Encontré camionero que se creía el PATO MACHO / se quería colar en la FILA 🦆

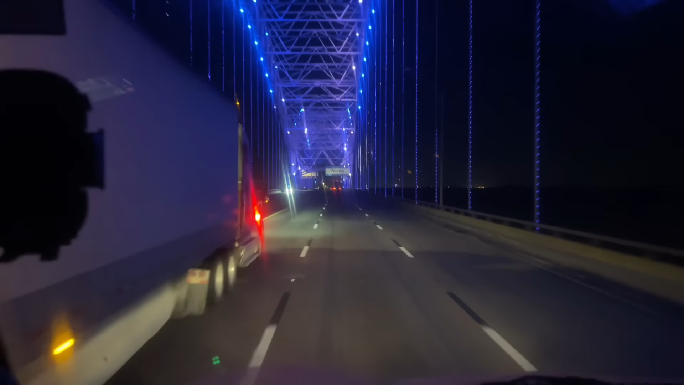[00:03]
Estoy cruzando West Memphis para Arkansas. Está bonito este arbolito de Navidad que pusieron. Tiene muchas luces el puente.
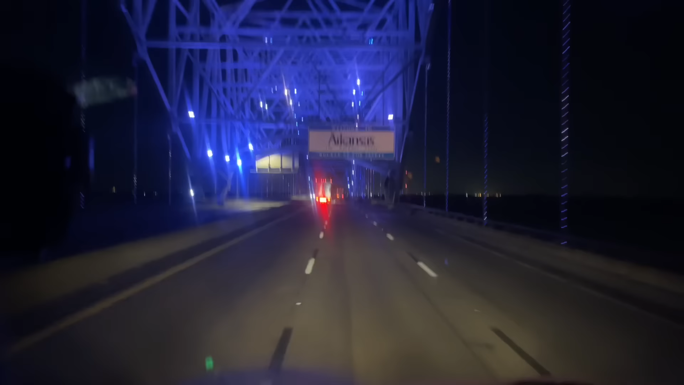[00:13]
Mírenlo ahí. Damas y caballeros, bienvenidos a Arkansas. Voy sobre 40. Ya dejé a Memphis atrás, como quien dice. Estoy sobre el Mississippi, digamos. Entonces,
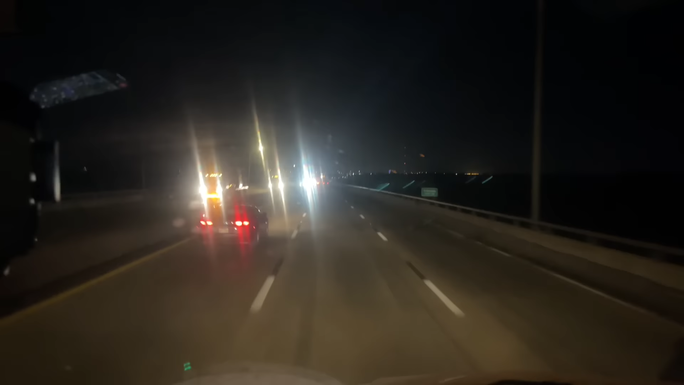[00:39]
voy para Piedra Pequeña o Little Rock, y de Little Rock para Texarkana, vía 30, y después para Fort. Un momentito a refrescarme, ya lo que me queda como 100 millas de hoy.
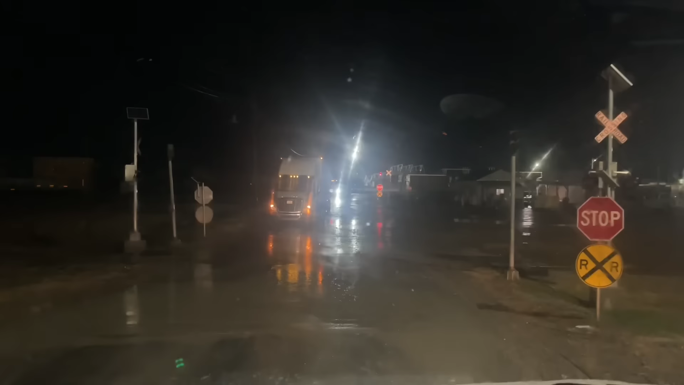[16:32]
Aquí me paro en el stop, pero oígame, qué cosa. Tiene agua a la altura de ahí de Memphis. Hay un poquito de hielo, se mira en el satélite, pero yo no llegaré hoy ahí. Quizás podré correr 4 horas, unas 200 y algo de millas.